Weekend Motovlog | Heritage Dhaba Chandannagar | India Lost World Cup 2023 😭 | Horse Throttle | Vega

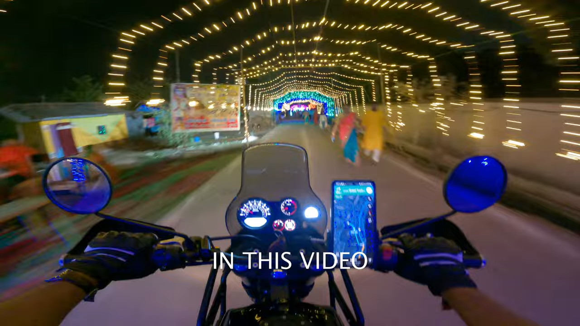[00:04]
কি সুন্দর রাস্তাটা লাগছে না, ছট পূজার জন্য জ্যাম। এটা দিনে এক কালার রাতে এক কালার। এখন এখান থেকে সোজা আমরা বেরোবো হেরিটেজ ধাবা। ওয়েলকাম টু আনপ্ল্যানড ক্যামেরা।
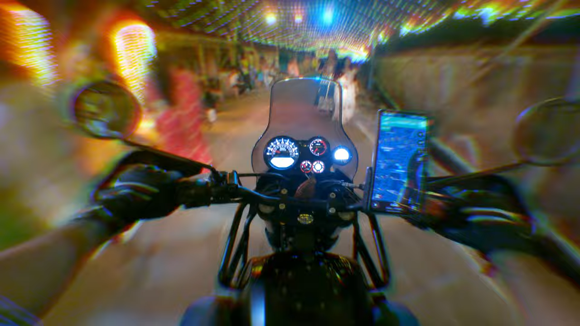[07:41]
গোল্ডেনের পরে এখন হচ্ছে পিঙ্ক লাইট, পিঙ্ক, তারপরে হচ্ছে গ্রিন লাইট, অ্যান্ড তারপরে হচ্ছে ব্লু লাইট।
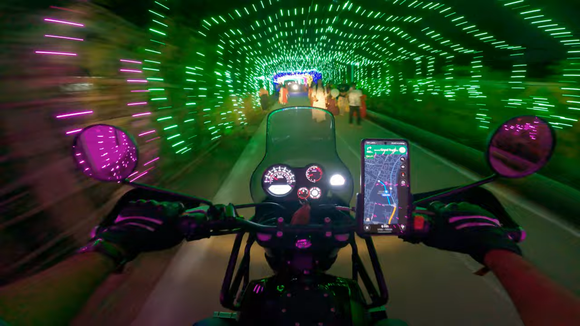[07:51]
অ্যামেজিং লাগছে রাস্তাটা। আমরা উঠে গেলাম জিটি রোডে, এখান থেকে আর 5 রাস্তা আমাদের দেখাচ্ছে।
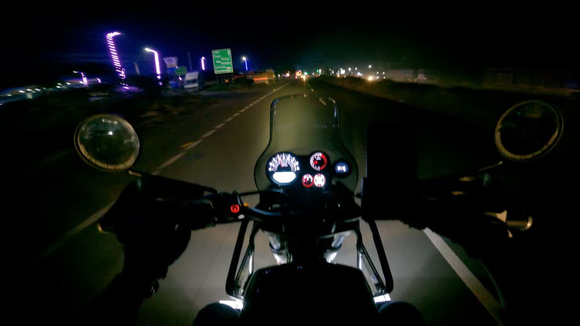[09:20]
এই সামনে যে ক্রসিংটা দেখছো এটা কার্জি মোড়ের পরের ঠিক ক্রসিংটা। এই ক্রসিং থেকে তোমরা যদি সোজা বেরিয়ে যাও তাহলে তোমরা চলে যাবে মগরার দিকে।